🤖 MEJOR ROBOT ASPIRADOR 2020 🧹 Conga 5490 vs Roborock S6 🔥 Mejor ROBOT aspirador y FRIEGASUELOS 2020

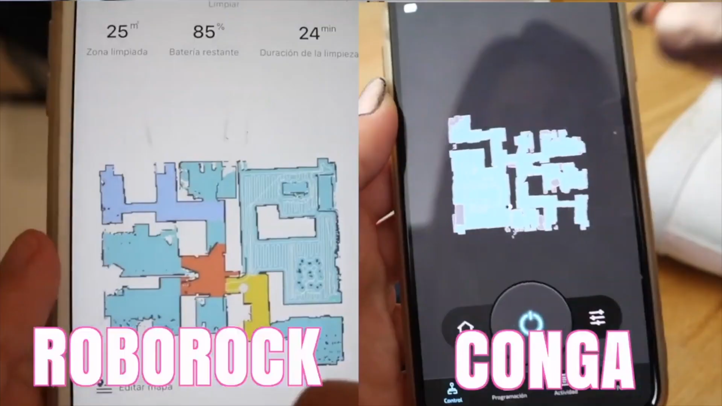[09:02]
de esas habitaciones cosa que con el Roborock no puedo tengo que seleccionar una habitación
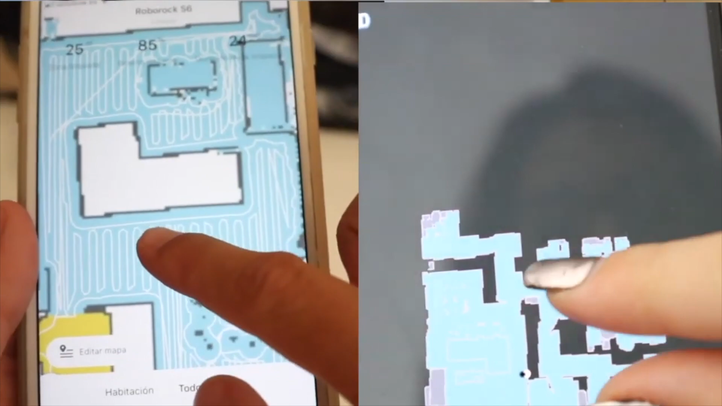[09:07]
mandarlo ahí cuando termines mandarle a otra yo pero manualmente con la aplicación sin embargo
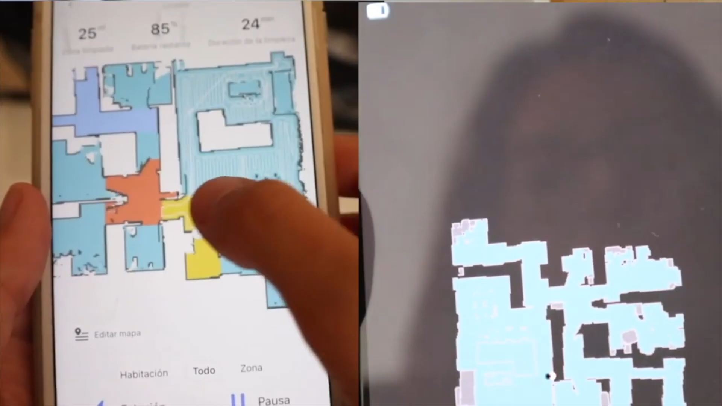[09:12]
con la conga lo puedo dejar programado y de igual manera puedo crear otra programación para que haga toda la tarima
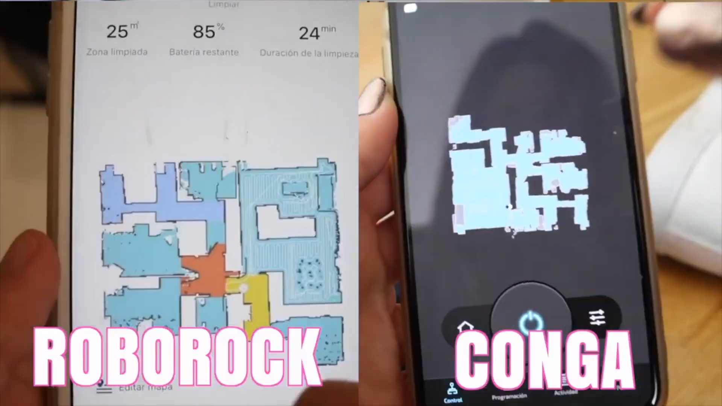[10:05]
la aplicación de Roborock en lugar de la de CECOTEC es infinitamente
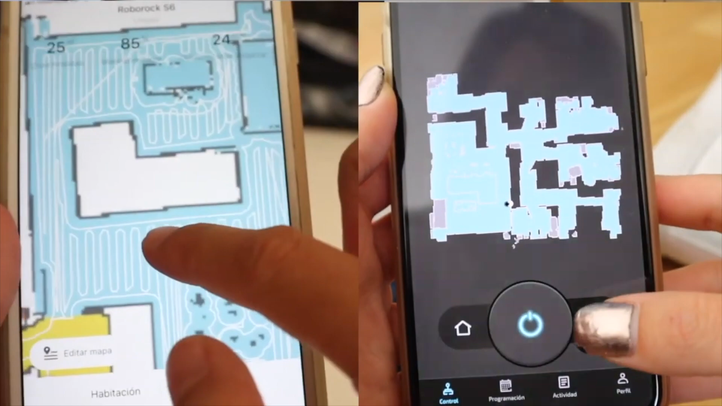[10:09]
mejor la app con la que se maneja el Roborock que la app con la que se
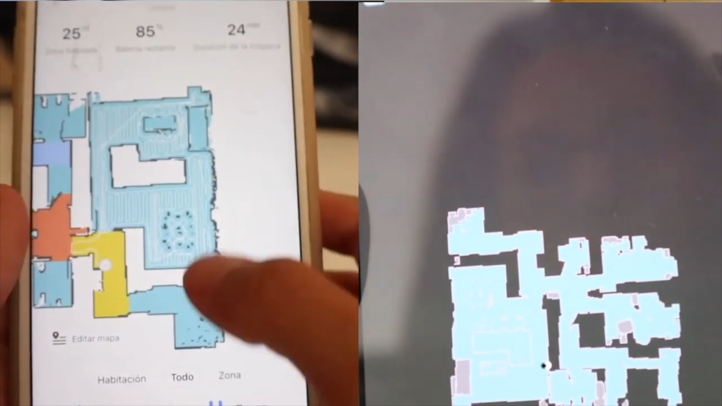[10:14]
maneja la conga y también lo mismo los pitidos ya lo dije en el otro vídeo la conga 5490 sigue guiándose o guiándote a